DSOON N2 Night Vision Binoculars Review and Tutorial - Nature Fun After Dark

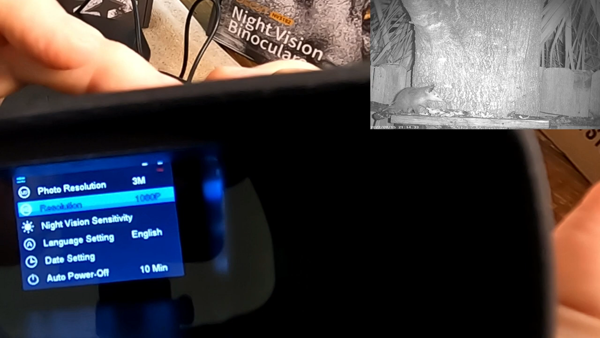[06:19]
You can adjust the sensitivity, low, medium, or high.
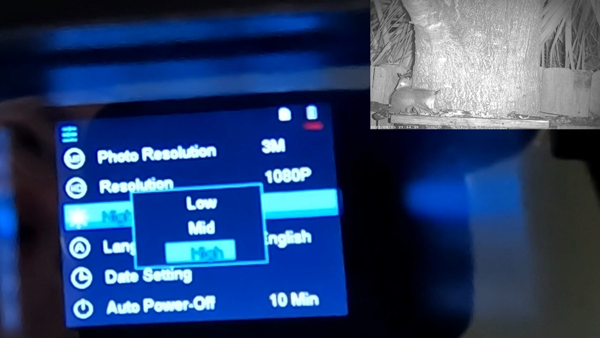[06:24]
I always keep it on high for general principles. Language setting, date setting.
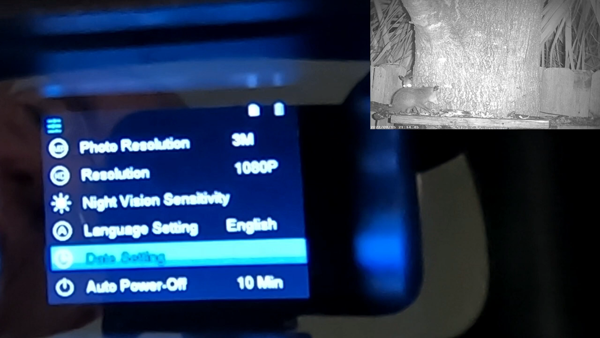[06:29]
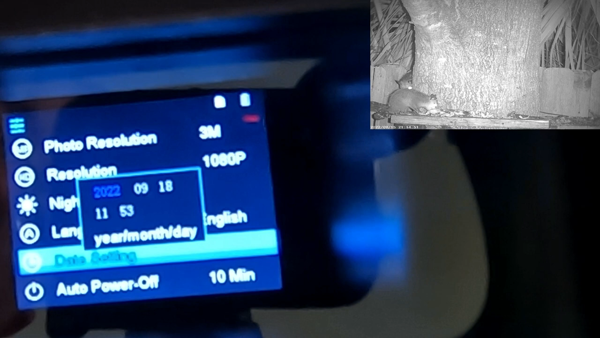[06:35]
Real simple to set the date, and I won't belabor that point.
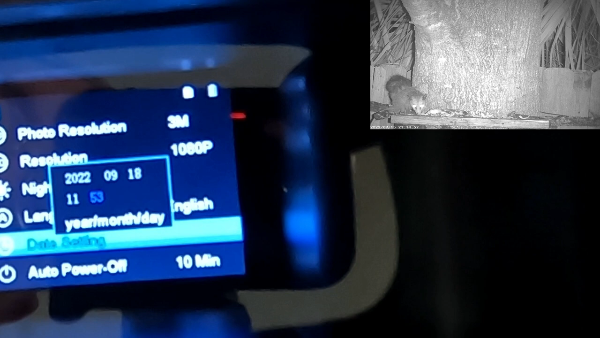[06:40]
Auto power and off.
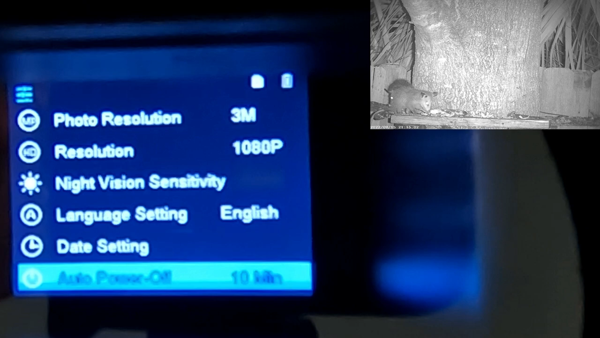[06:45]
You set how long you want it to stay on. I have it set at the default of 10 minutes.
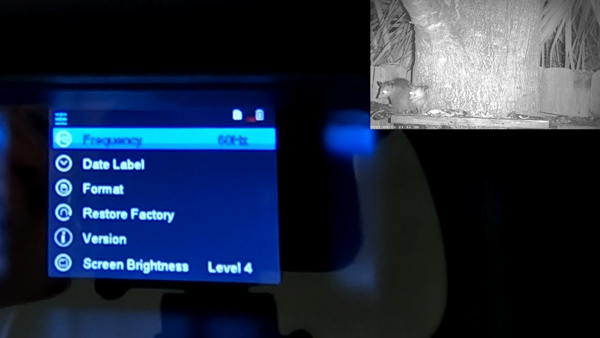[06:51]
Frequency 60 MHz works fine for me. Data label, if you want the label on or off your videos or pictures. I generally, when I'm testing it, I leave that on.
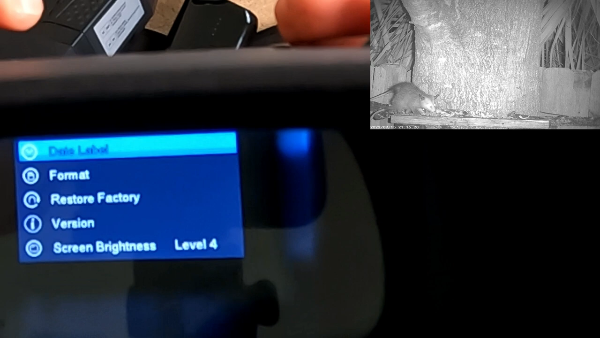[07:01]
Format. You always want to put in your card and format it right away and start off with a fresh card.
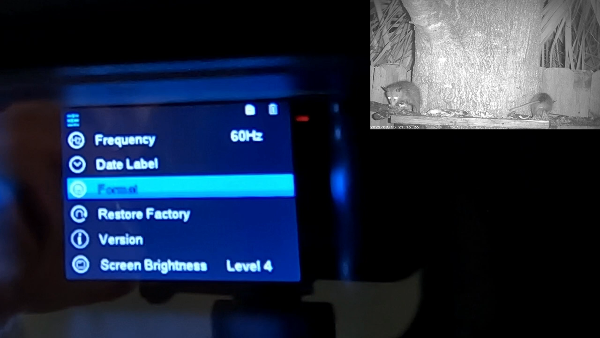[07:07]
Reset the factory settings, version, and screen brightness.
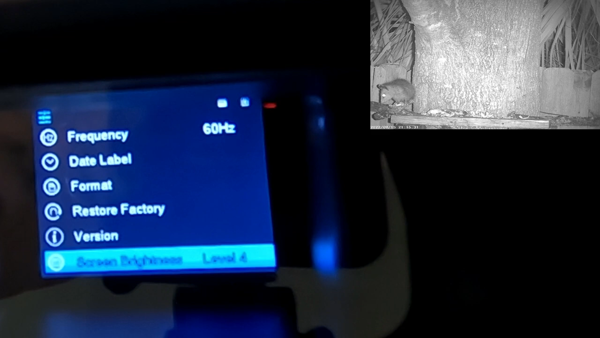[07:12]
It's important to be able to adjust your screen brightness because when
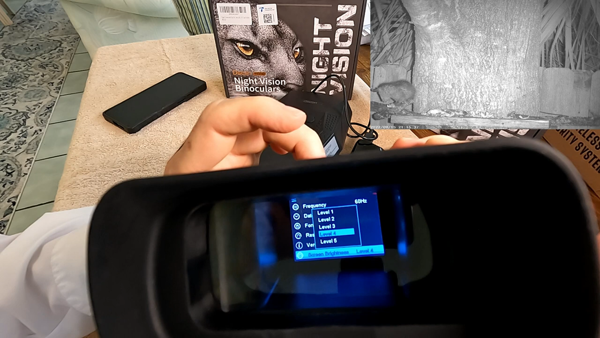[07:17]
you're using these night vision binoculars out in the total darkness in your backyard or out in nature or whatever,
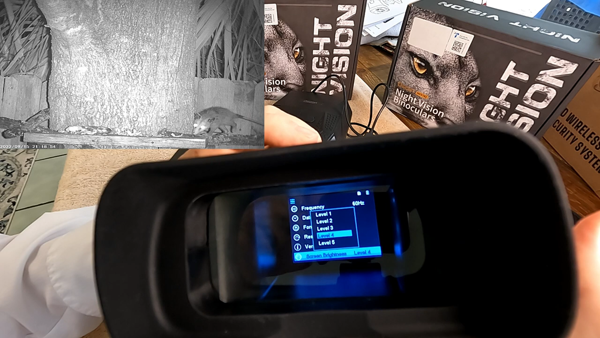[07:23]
you know, if you set the brightness too high on these, it's going to blow out your night vision. So, you know, that's the one thing, you know, you get out and you can adjust your eyes to the night,